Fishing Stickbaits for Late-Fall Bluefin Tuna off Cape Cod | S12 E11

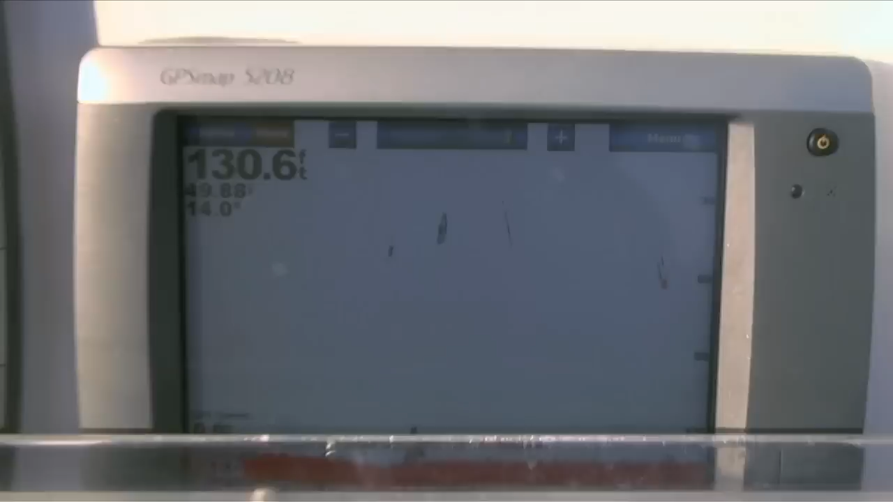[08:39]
On screen: depth 130.6 ft
We even started marking some tuna on the screen. Craig's still throwing a strategic angler stick bait, and we're gonna see if we can hook another one of these fish, but they seem to be hanging in this area.